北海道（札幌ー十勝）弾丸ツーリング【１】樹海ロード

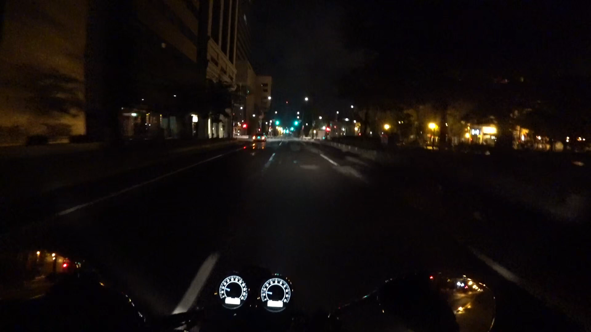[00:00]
おはようございます 滝風人です8月13日 お盆の日ですね札幌市の大通りを走っていますテレビ塔のイルミネーションは消えて テレビ塔は闇の中に沈んでいます
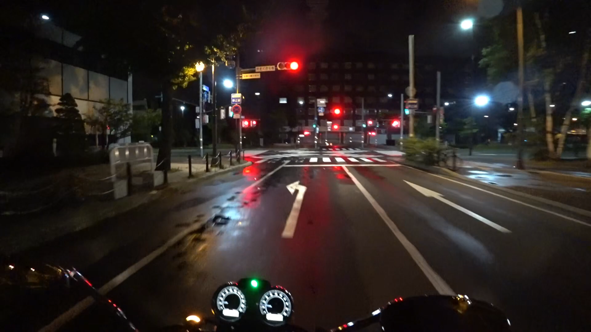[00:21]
天気予報ではなんとかもちそうなんですけれども 久々のロングラン
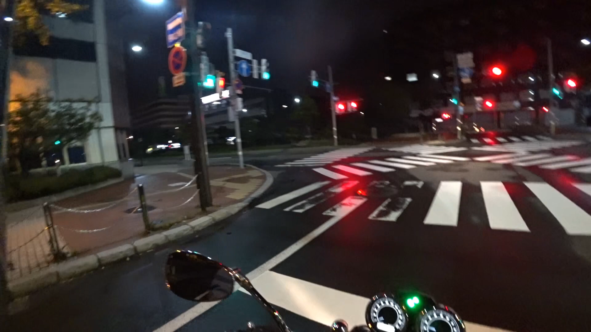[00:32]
になりますどんな旅になるのかとても楽しみです国道12号線です普段はすごい量の車が流れているこの道が
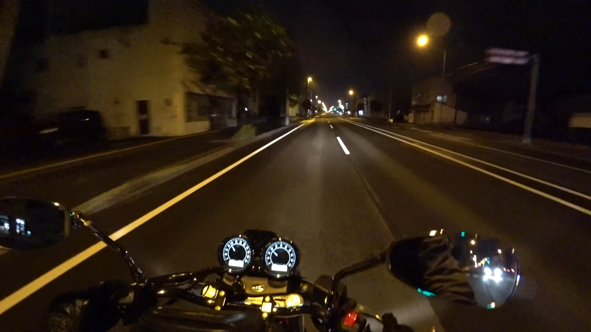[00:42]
朝3時半でこんなに空いてるんですね走りやすいですね国道274号線です
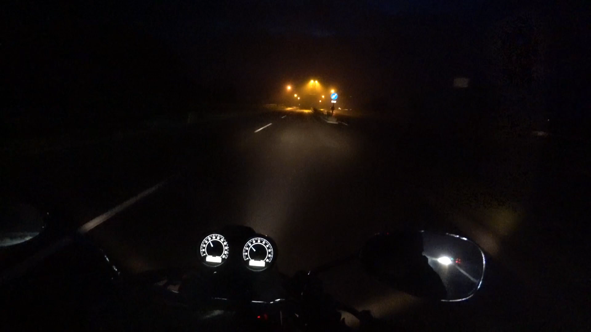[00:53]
北広島付が走っています 夜が少しずつ明けてきました霧雨が降っている感じですね雨というほどではないんですが かなり霧になっています路面は濡れていますね レッドです
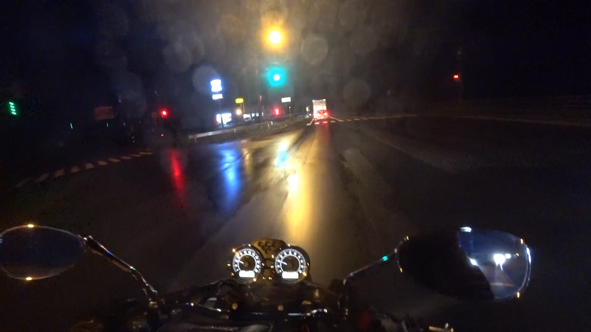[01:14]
ちょっとコンビニに寄りましょう